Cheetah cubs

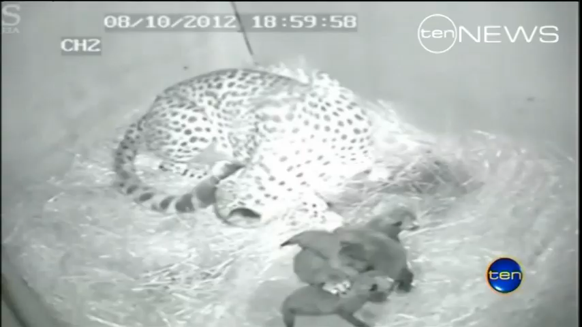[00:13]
About as close as you can get to one of Australia's most precious litters. The birth of five cheetah cubs captured on keeper cam. One after the other they're welcomed to the world with a lick of love from mum. They're great, they're all lined up like little piggies and suckling, very active.